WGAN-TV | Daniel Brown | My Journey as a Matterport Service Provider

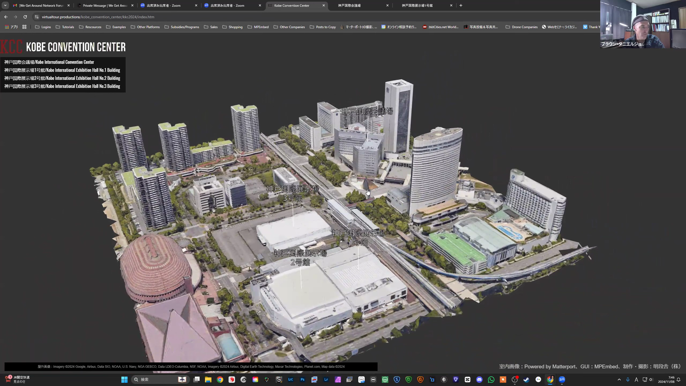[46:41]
and then enter these four facilities that you can see marked with these uh uh lines and writing at the top here so apologies because it's in japanese
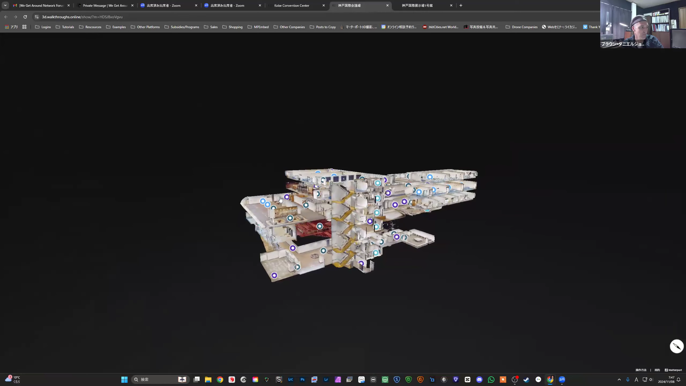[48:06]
so this is inside uh the meeting hall so there are meeting rooms and a big theater uh inside uh this building uh
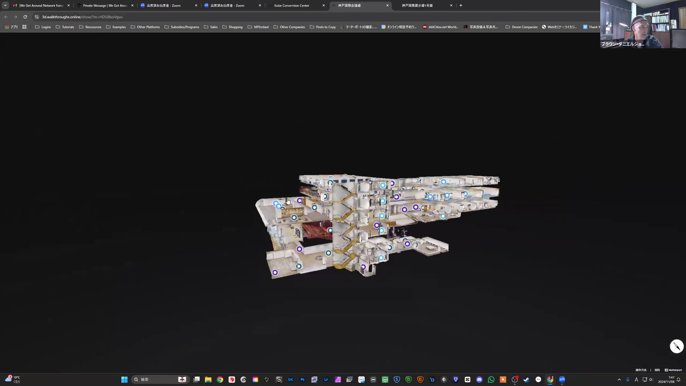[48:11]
i think altogether it's forgive me daniel so we went from 3d vista to matterport and then you have a menu on the left which is this is np embed yeah um np embed we've been using since 2020 yes 2020 um because at the time matterport didn't have a menu like this uh and we had issues with some clients that said
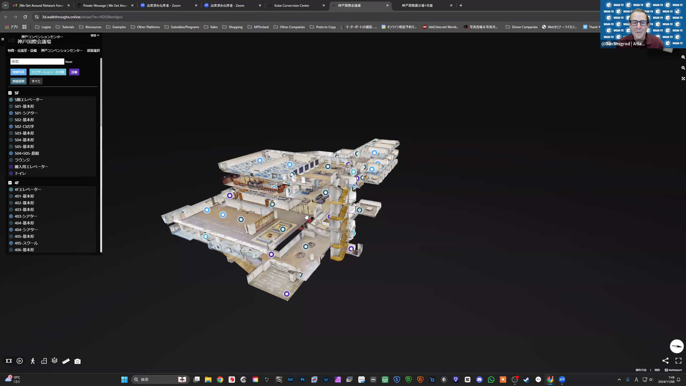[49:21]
uh which you can still find at uh we get around networks uh university i think it's called yeah the wgan tv training academy that's correct um the um so can we fly into a spot show us sure let's fly in uh okay so i think personally
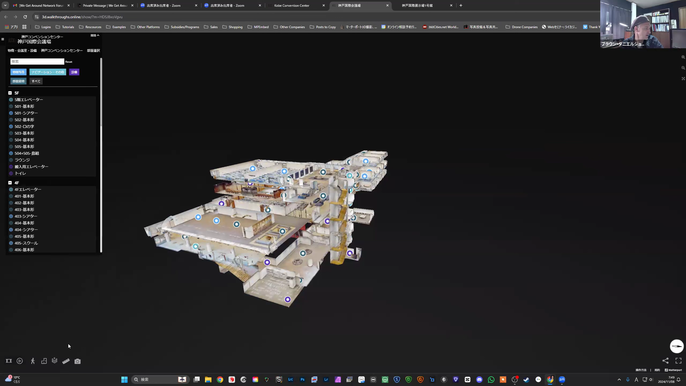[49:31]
uh i like the um the big amphitheater at the bottom so we'll go have a look at that once i work out how to press the buttons
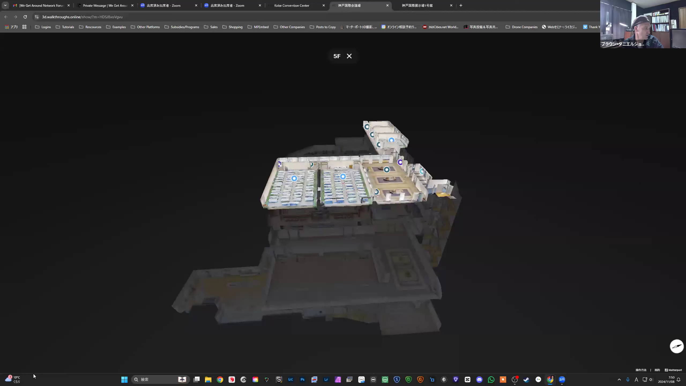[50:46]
you see here um so as you can
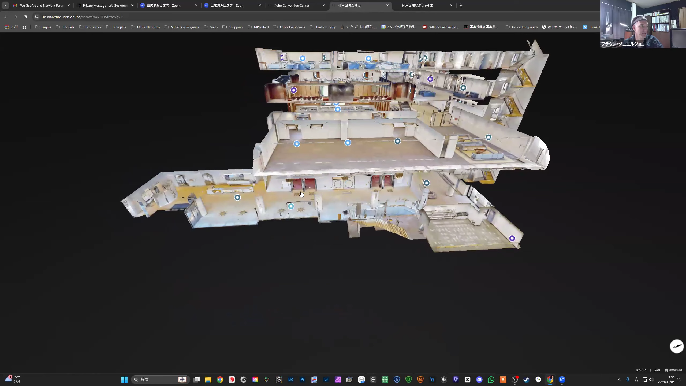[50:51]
imagine it would have taken a long time uh altogether we spent three months probably 30 scanning days uh doing the facilities but in between there were events being held at the facility so often we would have to scan a location and then we would only be halfway through doing a room and then the next opportunity to scan would be like three three weeks later or something like that so this kind of proposed lots
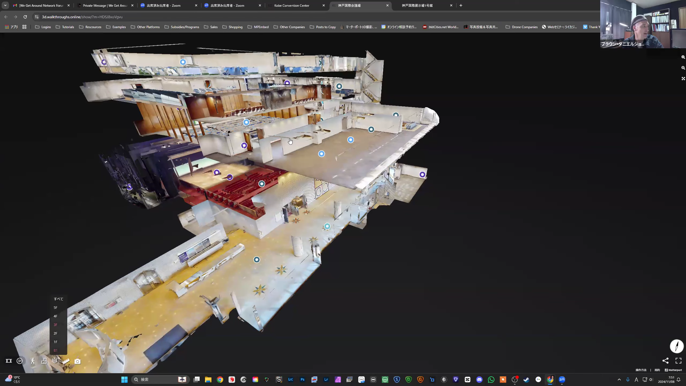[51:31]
of challenges michelle probably i want to ask you about that but is there anything before we take it off screen share was there something that you wanted to show us in particular uh sure um probably just the the size of some of these places so if i if i show you one more of the exhibition halls yeah